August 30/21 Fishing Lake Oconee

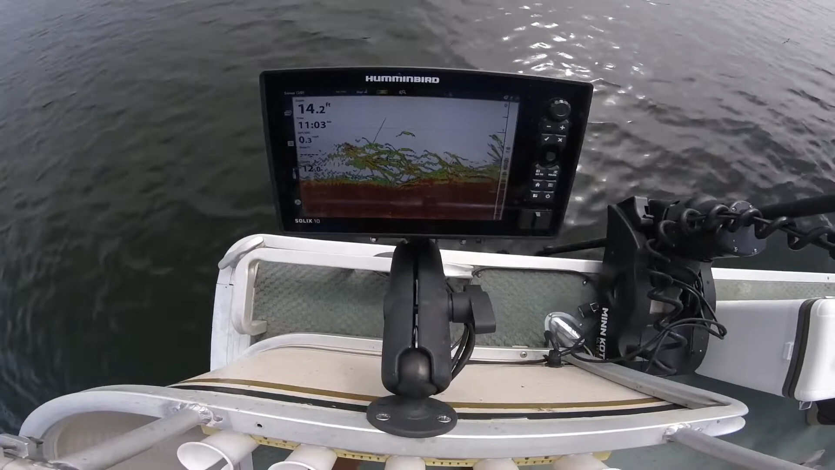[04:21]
We're in 32 foot of water. We're right on top of the brush pile. Look at all the fish on top of that brush pile. Yep. Looks like we're gonna be catfish though. For the third cat. No, it's a little crappie-dappy.